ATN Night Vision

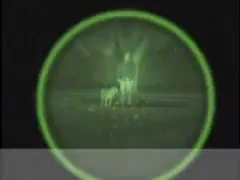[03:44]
The images you are viewing are actual nighttime shots recorded through an NVD.
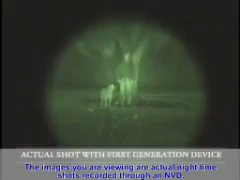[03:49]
You will notice the image you see is not as sharp as a daytime scope.
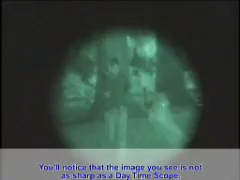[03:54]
This is because you are not just looking through a set of optics, but you are looking at an amplified re-creation of an image.
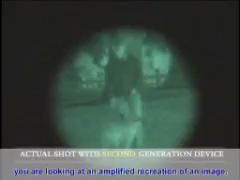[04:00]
It is much like looking at a green tinted black and white television set.